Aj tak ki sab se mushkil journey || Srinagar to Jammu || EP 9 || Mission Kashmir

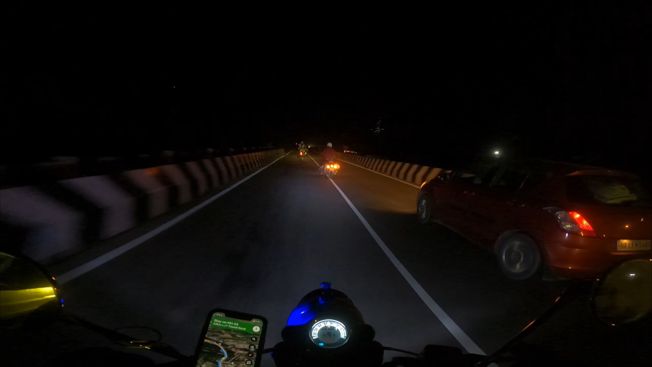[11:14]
तो इधर देखोगे ना चार पांच राइडर एक साथ हो गए हैं और मस्ती चल रही है, आराम आराम से चली जा रही है एक साइड पे। जब भी ऐसे राइड पे जाओ ना, तो कभी भी एक लाइन आप बुक कर लो जिस लाइन में आपको चलना है,
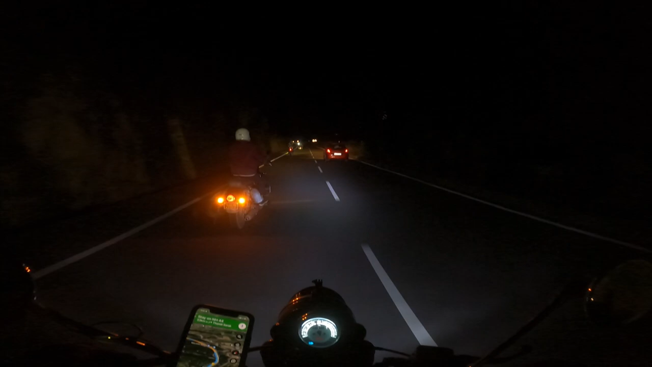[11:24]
आप सबको दूसरी लाइन बिल्कुल फ्री कर दो।
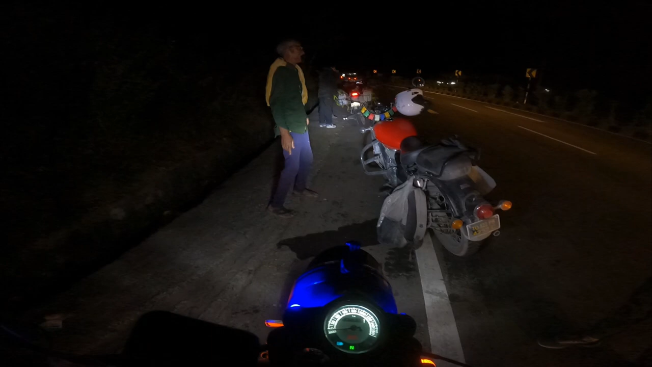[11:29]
सो अभी की क्या हुई है कि हम ऐसे ही बैठे हुए थे साइड पे रुक के, तो अंकल देखो अंकल को क्या हुआ पड़े,
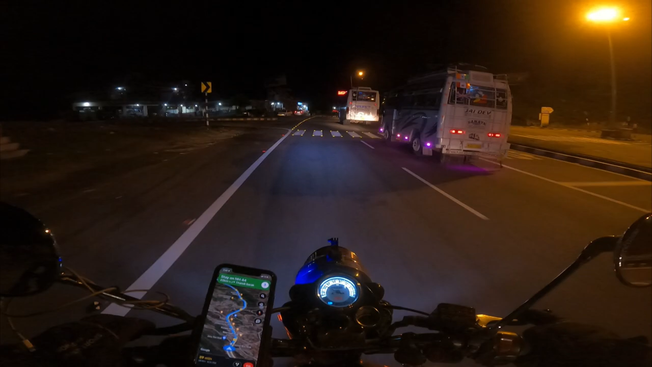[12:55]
राइट, और इसमें भी हमें 4 मिल गए, तो ऐसे ऐसे ग्रुप को बढ़ता रहता है।
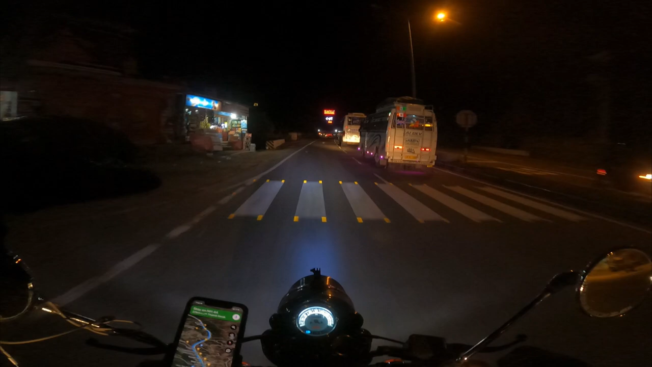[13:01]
तो सही है सब, अभी फटाफट चलते हैं। 28 किलोमीटर जम्मू रह गया हमारा, कोई ज़्यादा दूर नहीं है, आराम से आधे पौने घंटे में पहुंच जाएंगे,
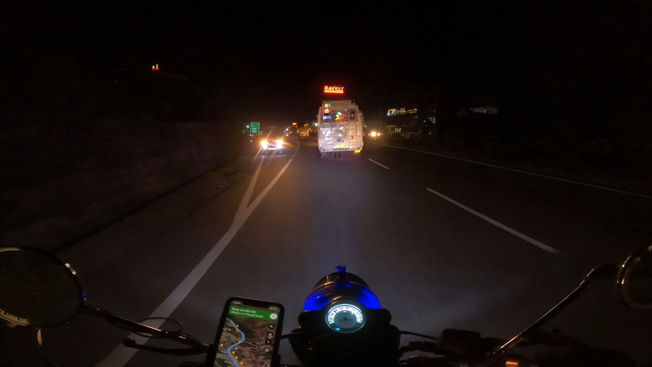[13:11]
उसके बाद आराम से बैठ के बातें करेंगे और सब देखते हैं क्या करना है।
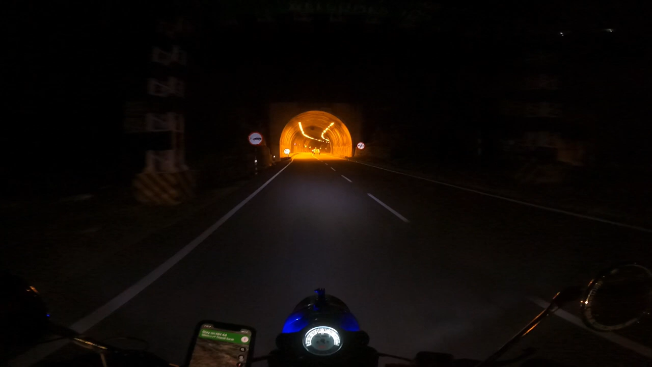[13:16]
पता नहीं भारत में कितनी ऐसी टनल्स हैं, नाइट में तो ये लगती हैं जन्नत, मतलब कि बोले तो जन्नत।